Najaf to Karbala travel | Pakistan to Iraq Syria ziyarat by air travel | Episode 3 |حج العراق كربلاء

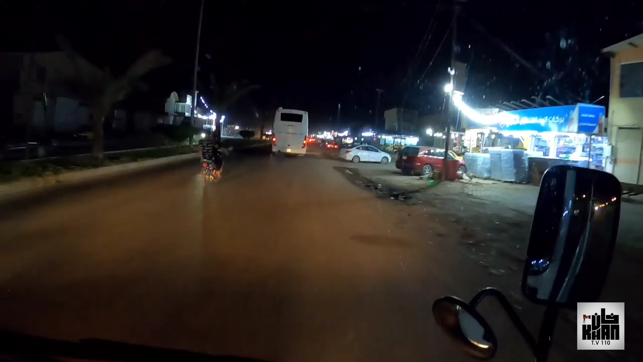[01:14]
तो 7.5 घंटे तखिर के बाद अब हम इराक की सड़कों के ऊपर हैं, और इस टाइम इराक के अंदर जो टाइम हो रहा है वो है 9:30 का,
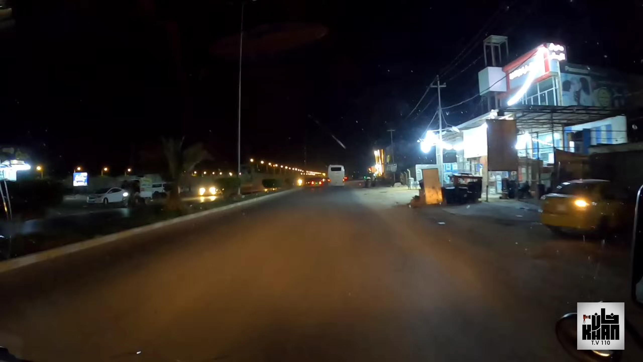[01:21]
क्योंकि इराक 2 घंटे पीछे होता है और पाकिस्तान के अंदर इस टाइम 11:30 हो रहे हैं। कोरोना वैक्सीन आप अपने मुल्क से कोई भी लगवा लीजिएगा, लेकिन आपका हर एयरपोर्ट पे कोरोना टेस्ट लाजमी है।
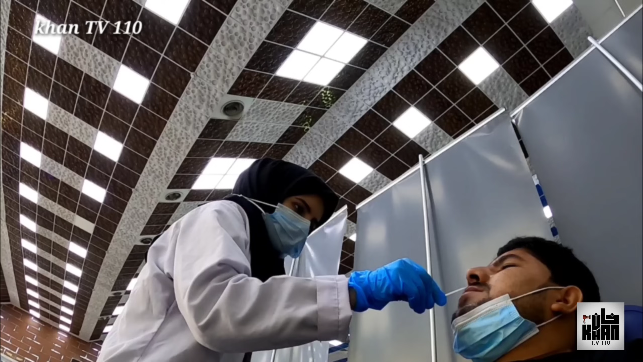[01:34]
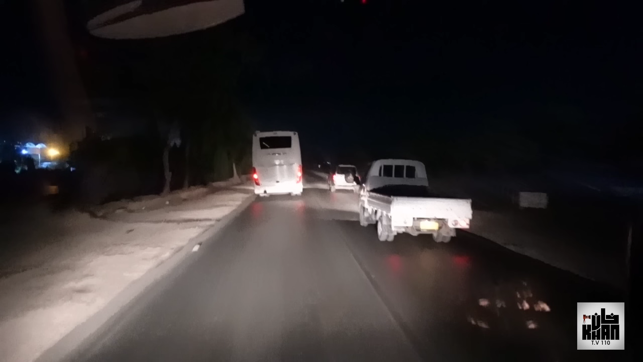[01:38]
ये वो रोड है जहाँ पर मिशी की जाती है, मतलब नजफ से करबला लोग पैदल सफर करते हैं।